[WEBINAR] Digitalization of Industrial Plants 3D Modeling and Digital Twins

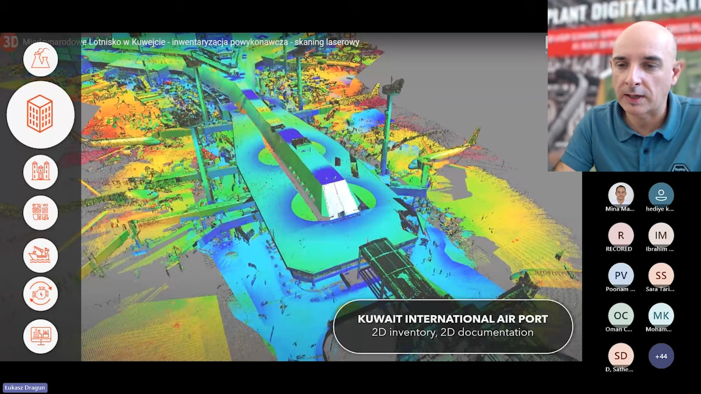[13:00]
our point cloud and laser scanning job, which we done in Kuwait International Airport.
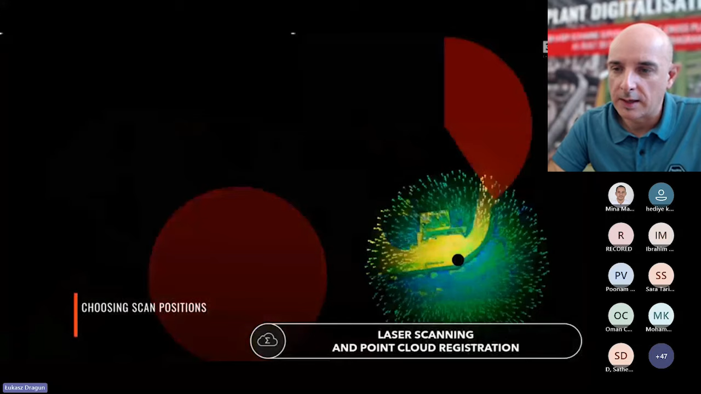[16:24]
and all those scanners are pointed in the right places.
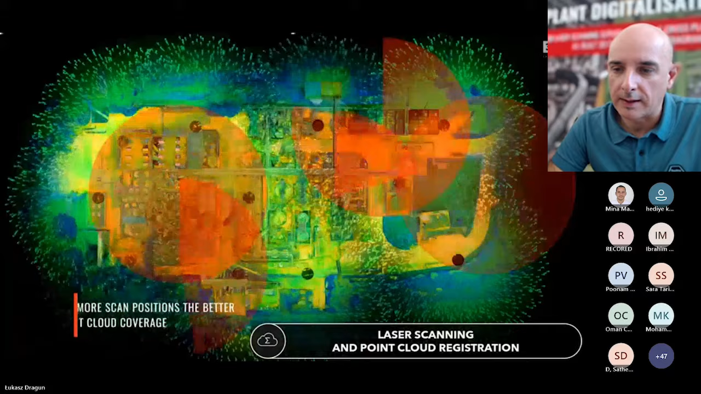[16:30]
And based on that, we can have on cloud coverage.
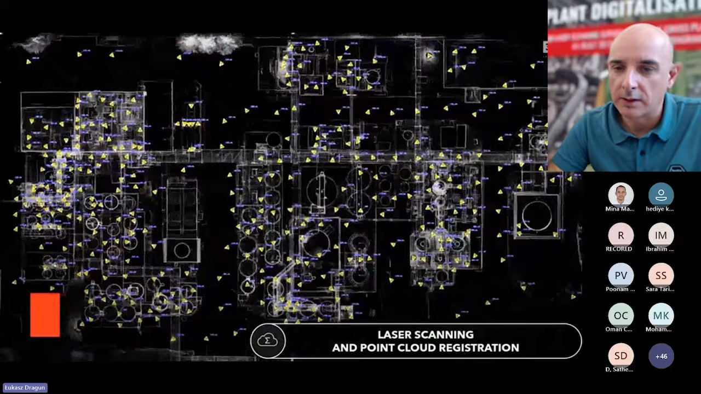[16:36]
We can see it is an example of scan location.
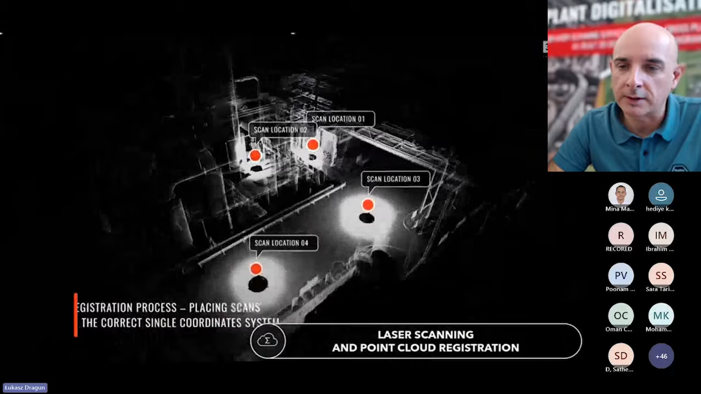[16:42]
The net location give us more information about the plant, about the site.
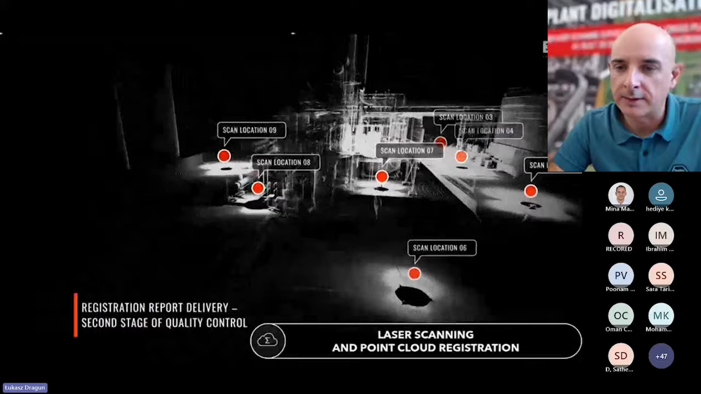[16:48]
And then we need to register all the points